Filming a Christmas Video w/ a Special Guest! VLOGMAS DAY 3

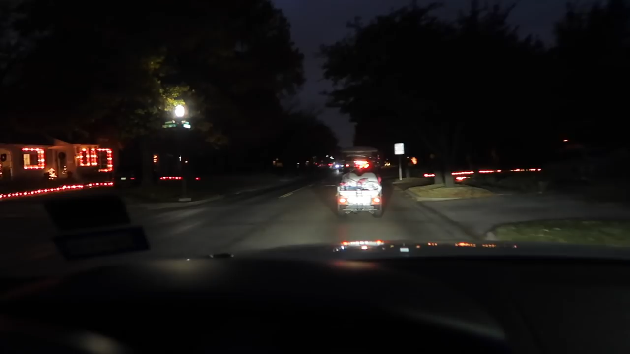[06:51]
this should not be legal should be driving on the road it's like a little a random golf cart with Christmas lights on it and he's going like 20 miles per hour like he should
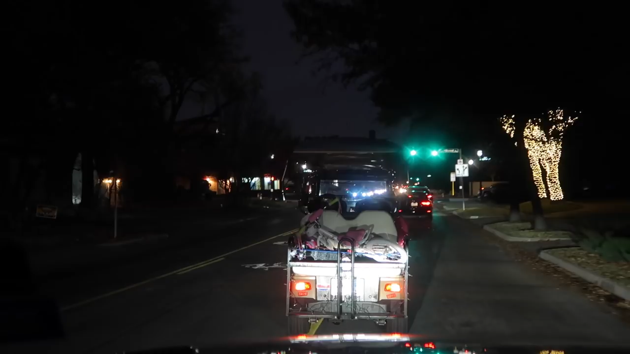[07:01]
not be allowed on the road like what if you get in a car accident you're not protected what